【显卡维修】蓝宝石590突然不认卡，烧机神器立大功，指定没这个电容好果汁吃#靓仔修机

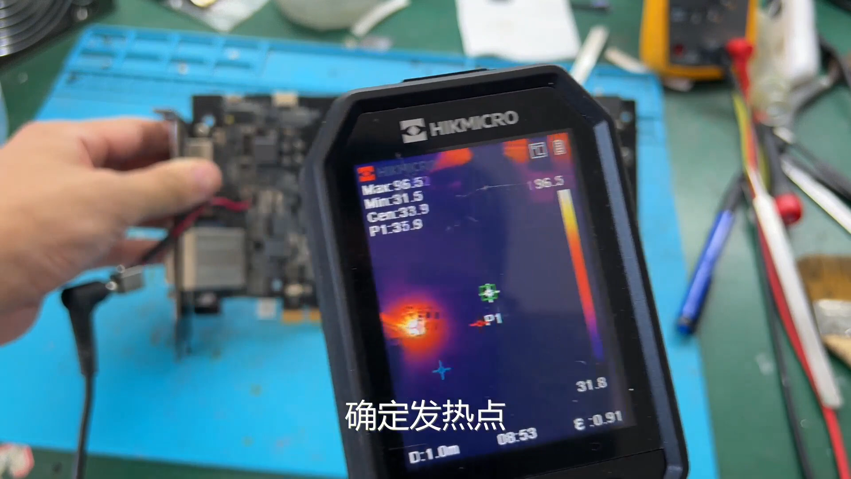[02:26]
快速扫描一遍确定发热点就在1117附近就在这个位置发热
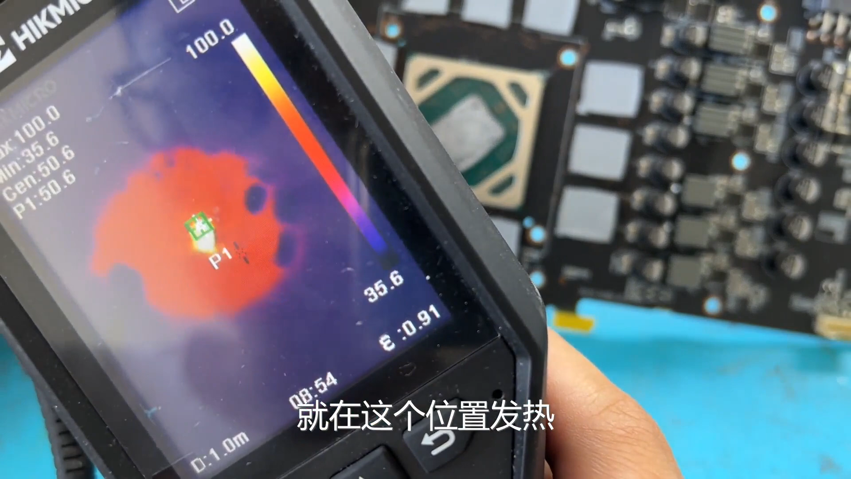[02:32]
但是这个热成像的像素不是很高只能定位到这一块他也不能定位到某个电龙上面
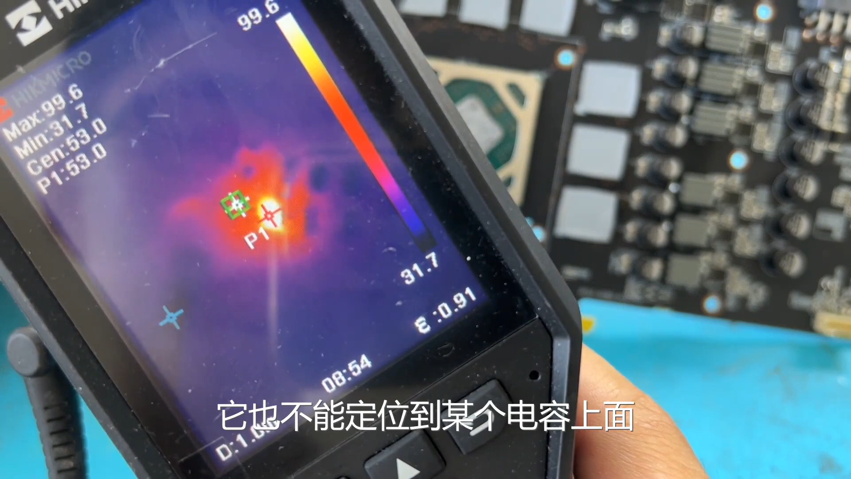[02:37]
不过就够了啊这一块就这么几个电龙